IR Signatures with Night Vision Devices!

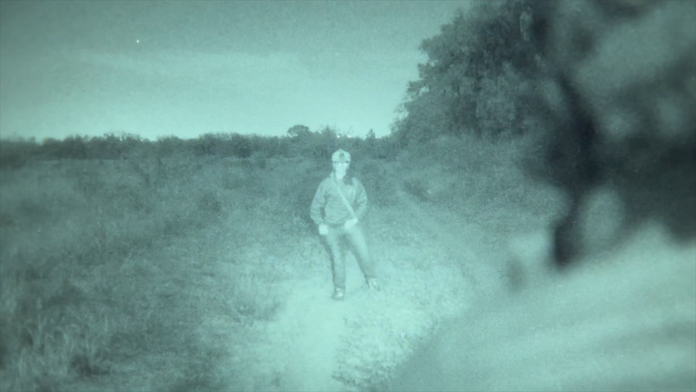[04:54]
this is direct so there we are right on we got some nice reflection so something again to consider optics lenses they all reflect light so be
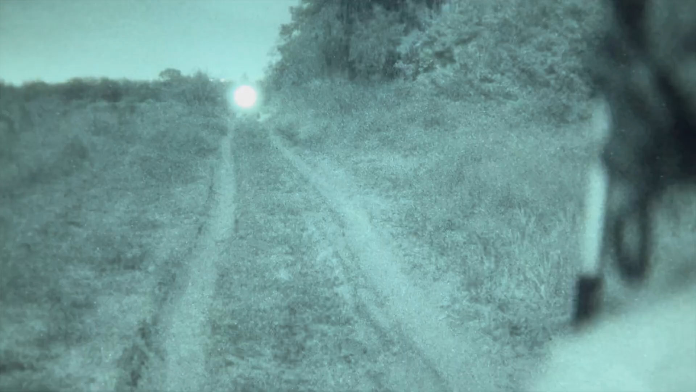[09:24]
now the gauge is pretty far we've got i'm turning the ir illuminator on these are some rnvgs ab night